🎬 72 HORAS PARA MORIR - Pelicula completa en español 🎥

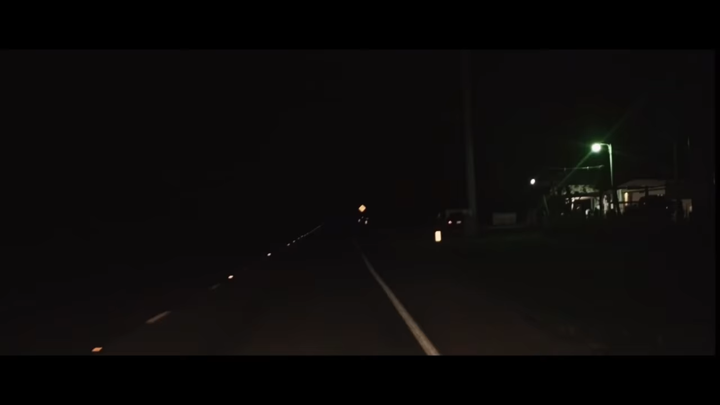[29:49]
Mira, hay un carro ahí parado. Parece que está descompuesto. Ay, ¿nos detenemos? ¿No crees que sea peligroso?